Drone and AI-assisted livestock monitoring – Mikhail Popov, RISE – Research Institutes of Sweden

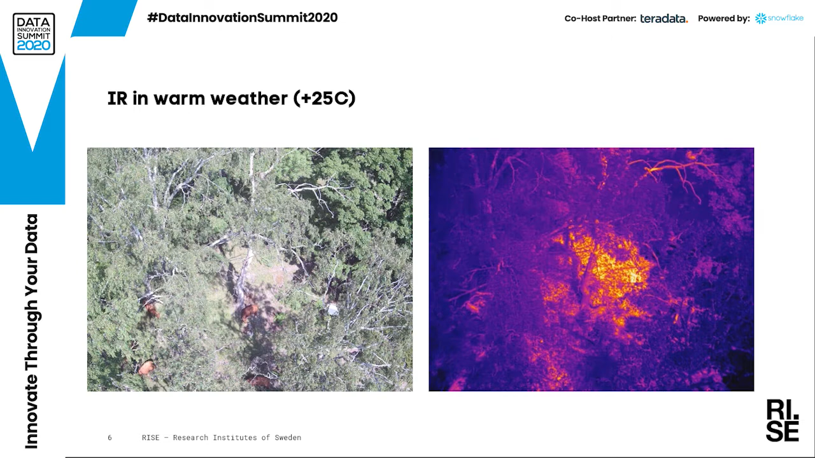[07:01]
we can hardly see anything in the infrared picture it's again on the left and on the right hand side there are two synchronized pictures and one is in the visible light and another one is in the infrared light the next step was to choose an algorithm for object detection and localization